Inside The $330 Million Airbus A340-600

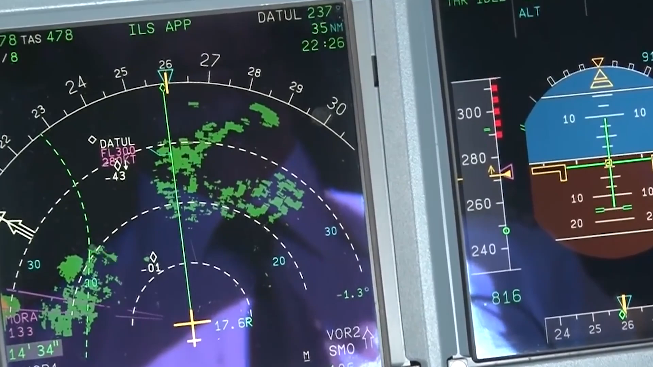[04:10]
The PFD integrates flight dynamics information, such as altitude, speed, and attitude,